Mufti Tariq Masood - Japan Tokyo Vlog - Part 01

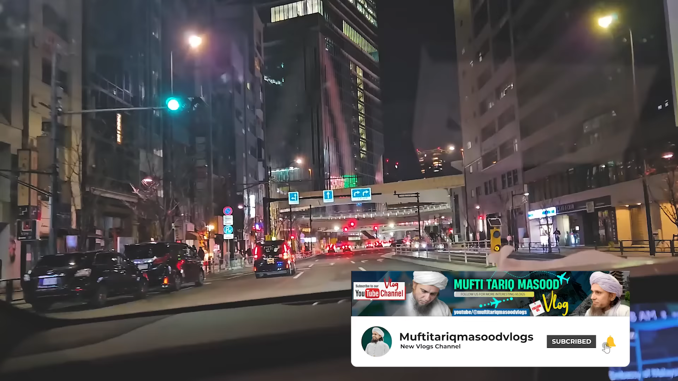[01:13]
उफ हर इलाके के लिए अपने टनल, कितना खोदा है जमीन को और उसके ऊपर बिल्डिंगें होंगी।
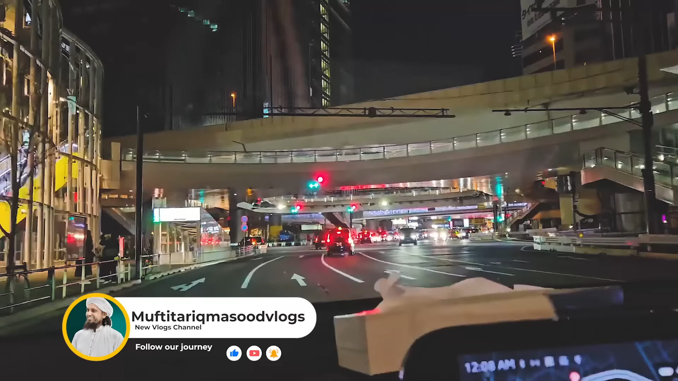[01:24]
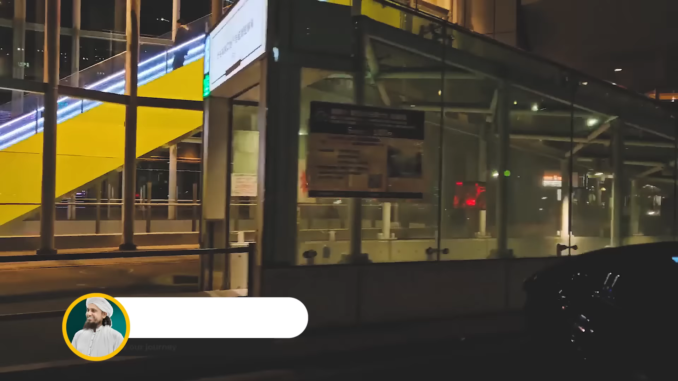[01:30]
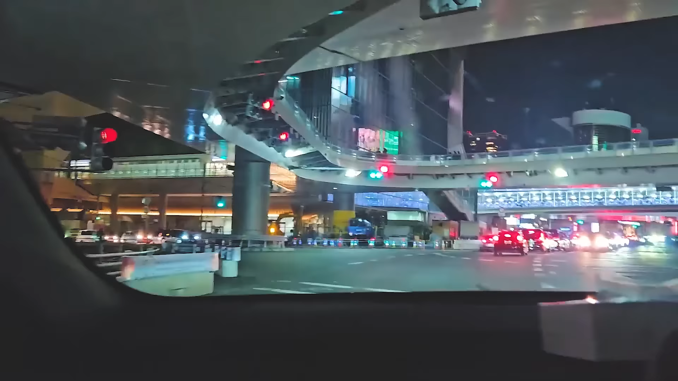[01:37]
ये है जी टोक्यो, दिन में दिखाएंगे आपको, रात में क्या समझ में आएगा।